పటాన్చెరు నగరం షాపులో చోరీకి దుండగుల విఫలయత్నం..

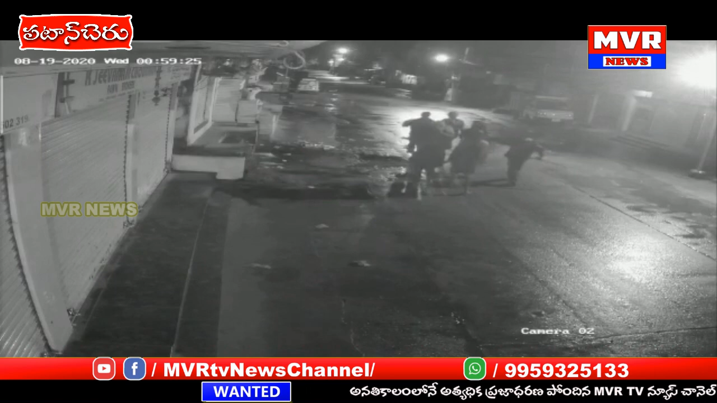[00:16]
दुन्डकुलु अक्कडि नुण्डि परारायारु शापलो येट्वन्टी वस्तूलु पोले दनी शापु यजमानी तेलिप्या